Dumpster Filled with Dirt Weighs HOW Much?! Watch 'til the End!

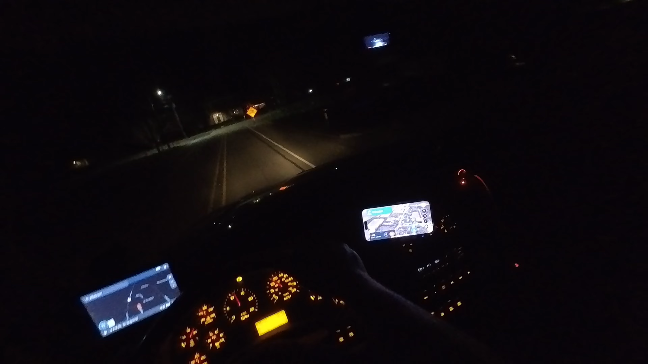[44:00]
It is dark out here, and I really hope the gates were left open. What in the world? This is not... It's not the way I came. Lights.
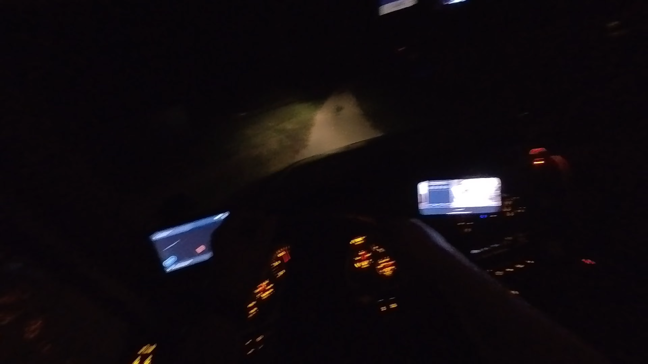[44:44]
it's pitch black out here, so.